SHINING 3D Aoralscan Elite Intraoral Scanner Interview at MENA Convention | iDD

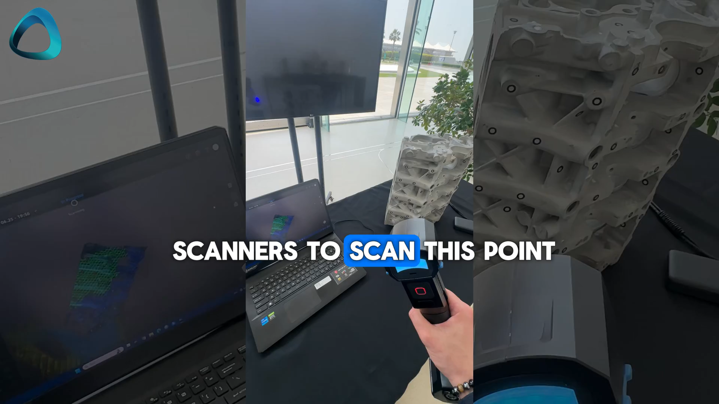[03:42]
And then you can have the digital image of this asset, which you can tinker with,